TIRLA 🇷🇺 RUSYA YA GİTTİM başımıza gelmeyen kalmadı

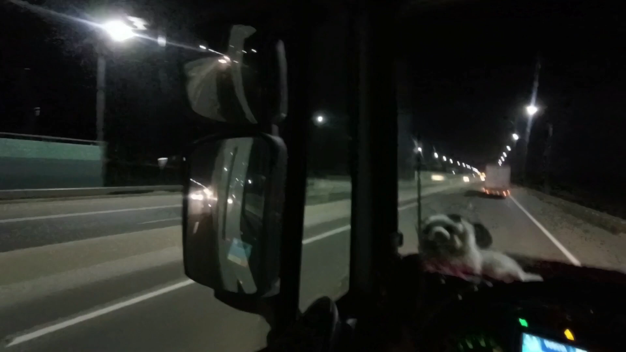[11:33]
Arkadaşlar yani saatlerdir video çekim diye kendimi çabaladım ama yollar o kadar berbattı ki daha yeni düzgün bir yola gelebildik.
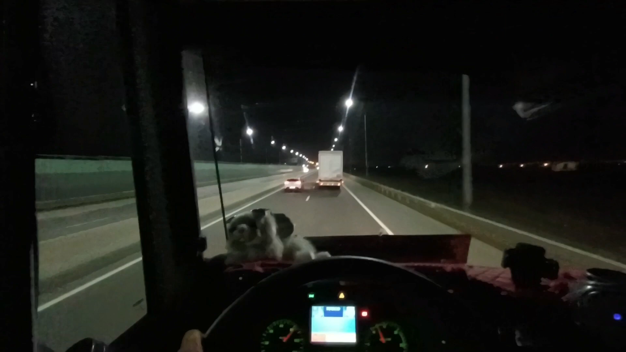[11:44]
Ve kamerayı otomatikman elime aldım. Rusya içerisindeyiz. Maçkala mevkindeyiz. İlerlemeye devam ediyoruz. 4 kaptan, 4 araç olarak. Bakın şöyle levhada da görünüyor. Maçak Kana yazıyor.
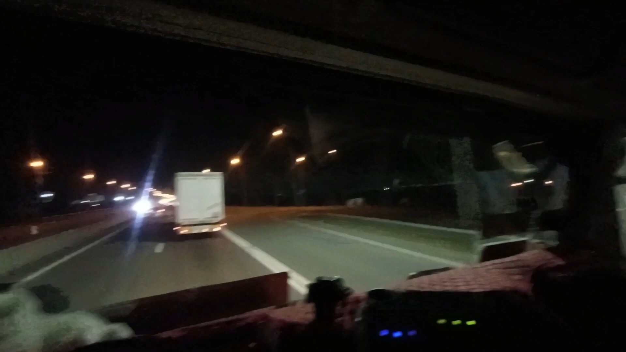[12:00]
Yani Türkçe'ye çevirdiğiniz zaman Maçkala olarak geçiyor. Burada sınırı 90 kilometre. Aynı Türkiye'de olduğu gibi. Burada bir de şu araçlardan da var.
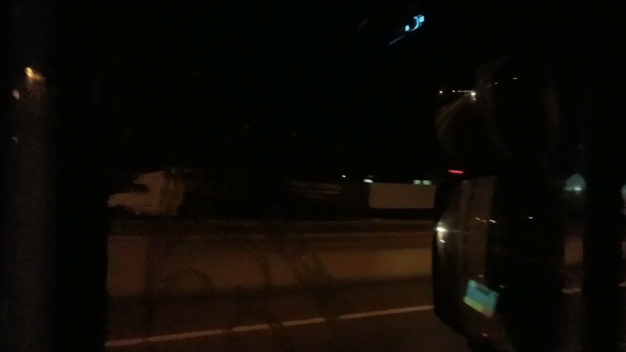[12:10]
Bu arkası yataklı Amerikan tırları dediğimiz o tırlardan da var. Denk gelirse oradan bir tanıtım videosu da yapabilirim. Bu şekilde ilerliyoruz bakalım. Hedefe 2000 kilometre var. İşte sınırdan filan geçiş yaptık. İşlemleri filan hallettik. Bayağı bir uğraştık. Bayağı bir ödeme yaptık.
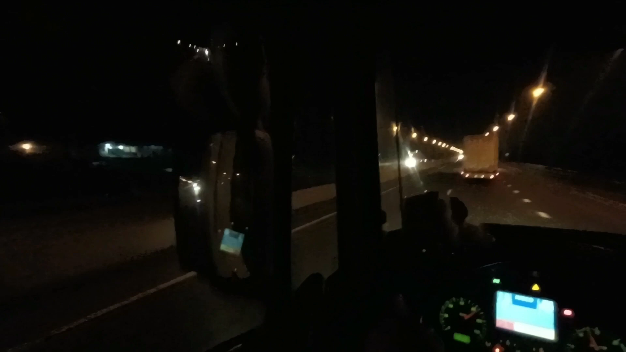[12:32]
Şu anda 4 kaptan peş peşe gidiyoruz. Arkamda bir araç var. Murat abi önümüzde. Muhammed abi var. Onun önünde de Arif kaptan var. Dördümüz bir abi peş peşe gidiyoruz. Rusya'dan tüm sevdiklerime selam olsun. Saygılar, selamlar.